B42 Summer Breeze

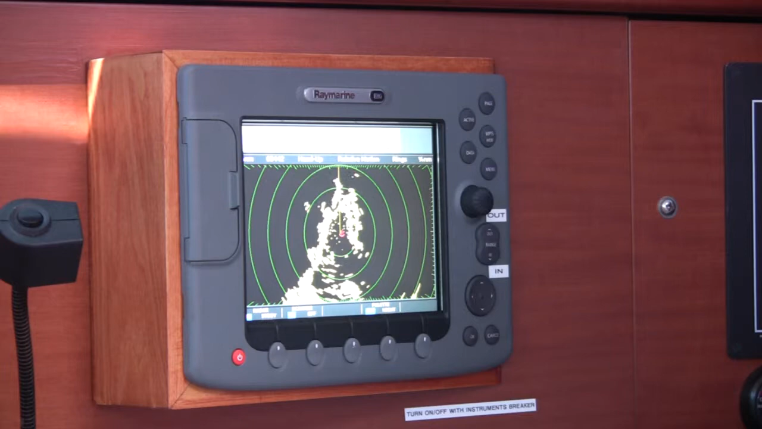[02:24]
To transmit, you press the Soft key. We are now transmitting or scanning. One note, when you are scanning, if you are sailing, you want to make sure that you run the engine frequently to keep a charge on the batteries. If you are under power, that is not important.
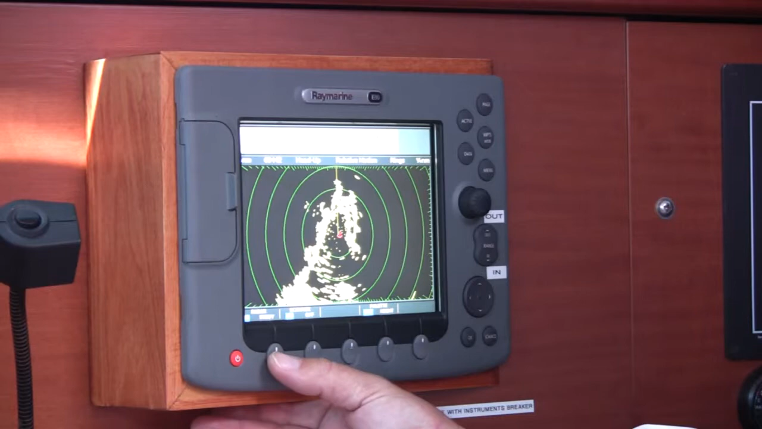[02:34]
To stop transmitting, you depress this button again. You are now in Standby. One note, when you are on the Standby screen, you cannot activate the Page Set. You have to hit the Cancel button to Cancel. Then you can activate the Page Set.
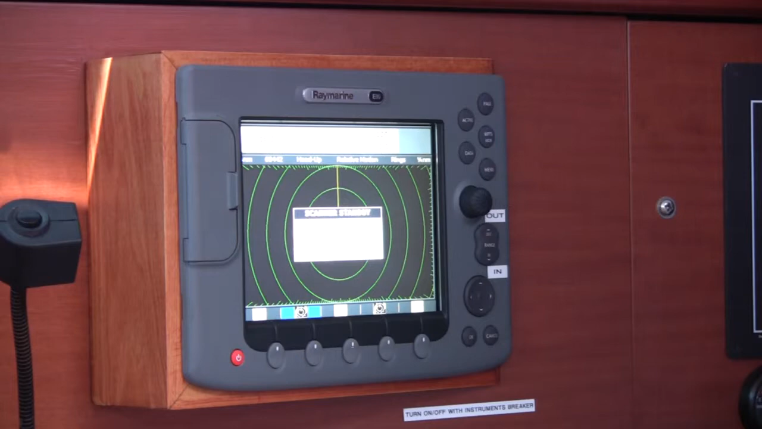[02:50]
And then we can depress our Chart and go back to our Chart. As stated, we also have on the Page Set a Data Page.